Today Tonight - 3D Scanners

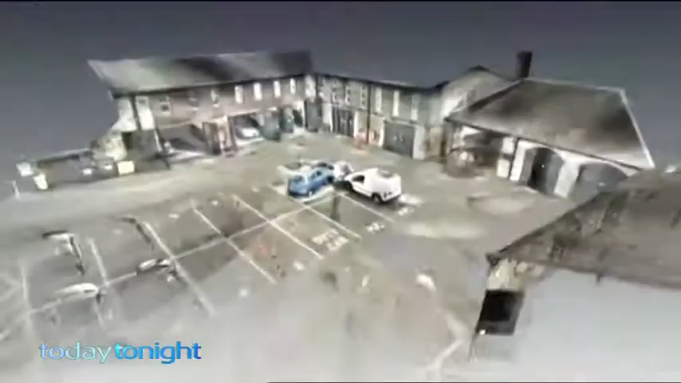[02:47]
Otherwise, it doesn't need any kind of natural light. It works on infrared so it can see in the dark better than anything else. We don't have any kind of restrictions with the lighting environments.
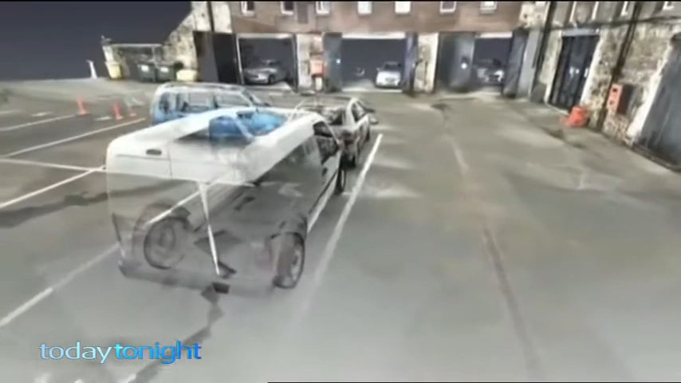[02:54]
We've had guys turn up to crime scenes in the middle of the night without being able to see the crash, set the unit up, and when they've looked on the monitor, they've been able to see the detail and the skid mark standing right there on the ground.
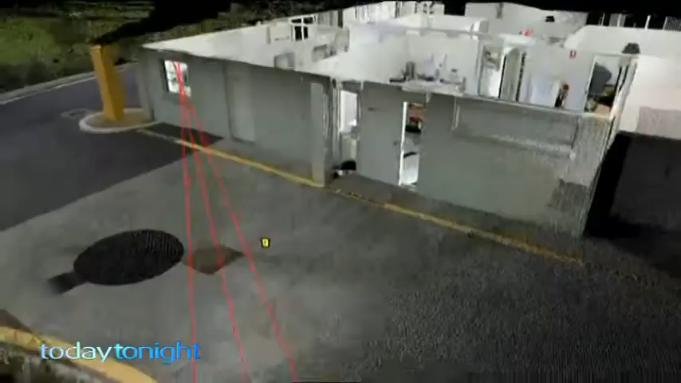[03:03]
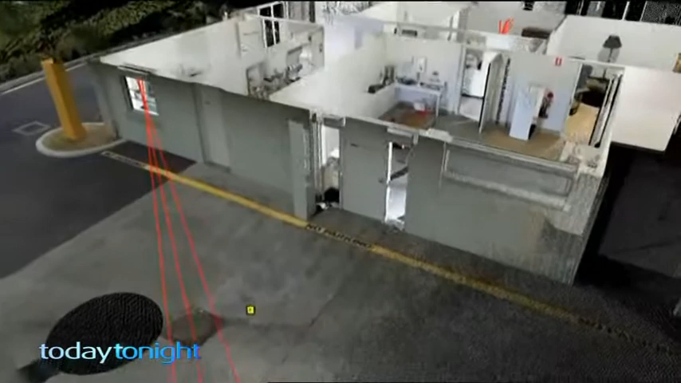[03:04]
The overhead reconstruction is crucial, as it allows the viewer to see every piece of evidence in relative space, as it was when police arrived.